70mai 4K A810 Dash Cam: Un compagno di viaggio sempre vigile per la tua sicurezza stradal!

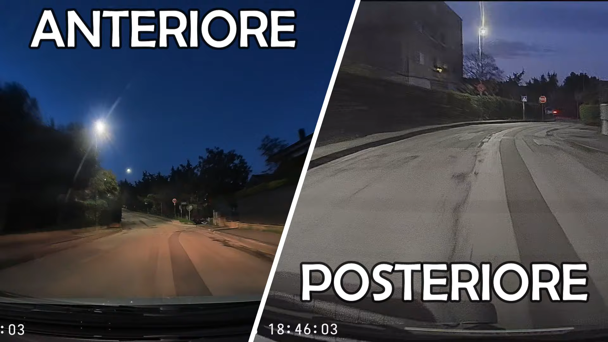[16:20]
sono davvero impressionanti se considerate che l'immagine ha solo ed esclusivamente la luce della città